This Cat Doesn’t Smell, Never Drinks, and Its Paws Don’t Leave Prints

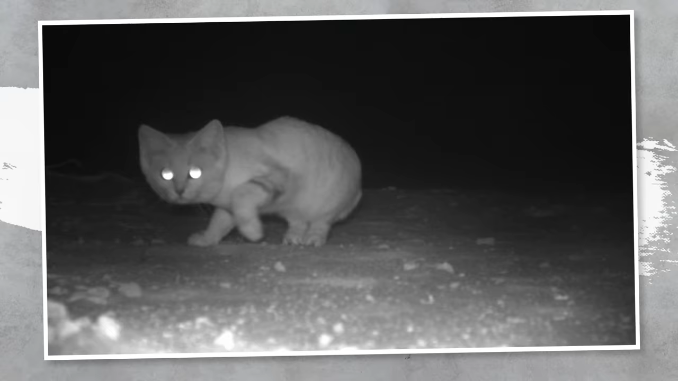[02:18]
It wasn't until 2016 when they managed to see and also take a picture of Arabian sandcats with the help of a camera trap.
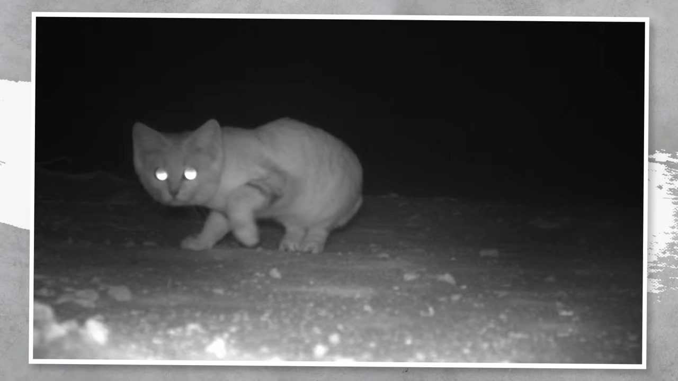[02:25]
No wonder sandcats are called one of the most difficult cats to study in the wild. They're truly elusive.